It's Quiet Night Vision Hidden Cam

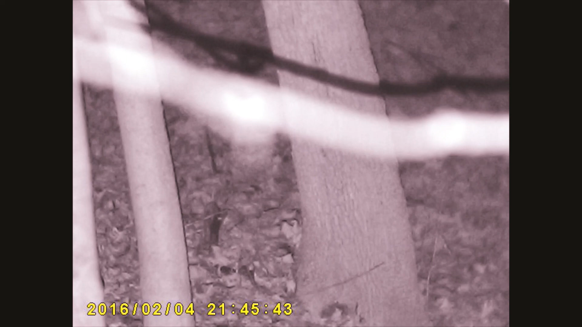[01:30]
See that stick sticking off that tree right there? That little stick? That bad boy's either gotta go or I gotta move this over here.